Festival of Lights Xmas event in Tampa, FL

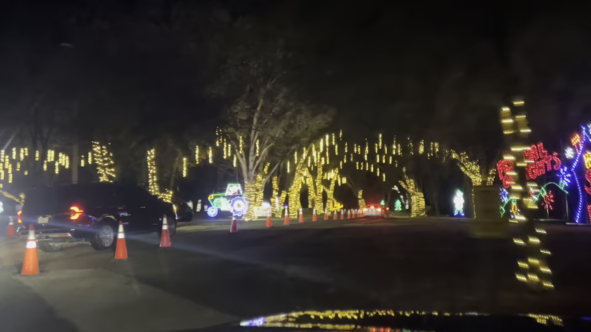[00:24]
Wow, bro. Check this out. Wow, man. Pretty cool.
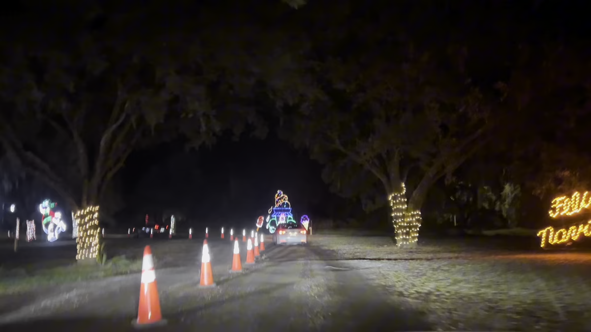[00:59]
Look at that truck blocking my view, man.
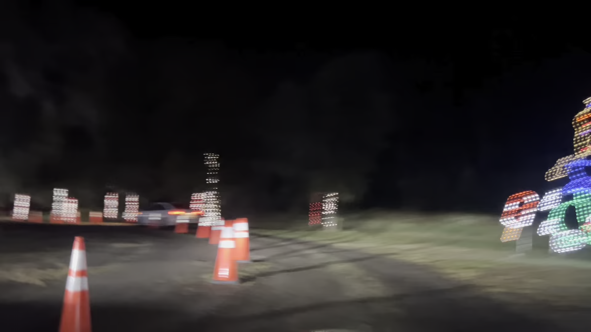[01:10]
Trying to outrun this dude, I can get me a better view.
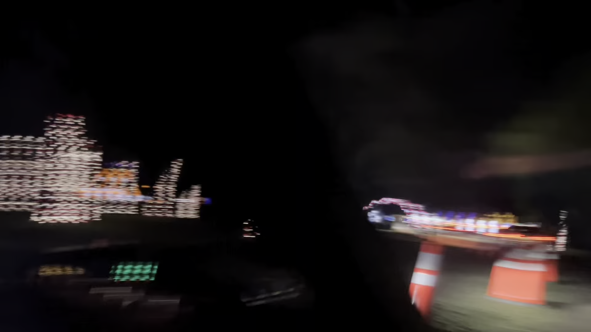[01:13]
Sheriff department. Oh, wow, check this out, that is cool.
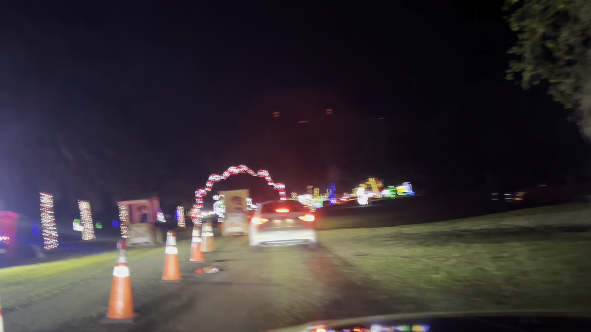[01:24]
Wow.
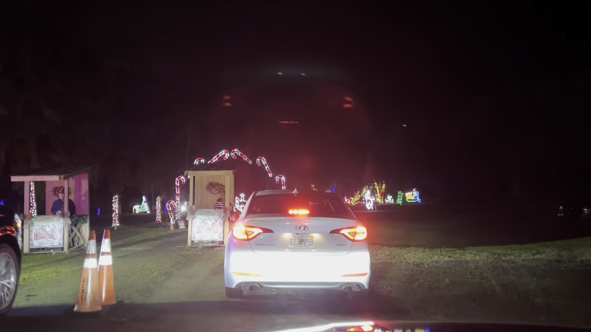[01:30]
I made it, about to see Santa Claus. Wow, check this out.